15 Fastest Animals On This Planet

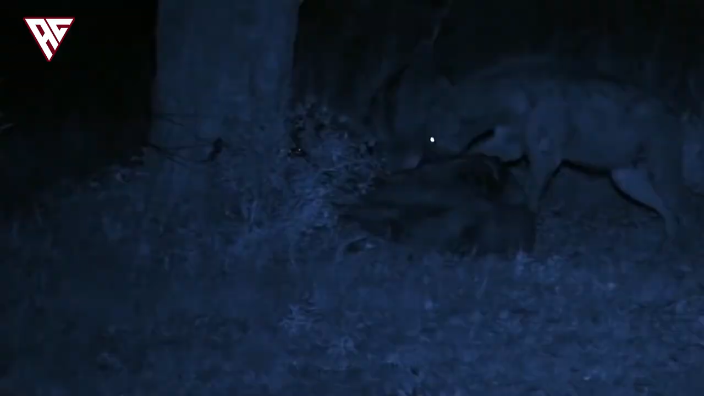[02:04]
In addition to their famous loss, they are well known for their scavenging abilities and preference for dining on carrion and dead carcasses that have already been scouted over by the other animals.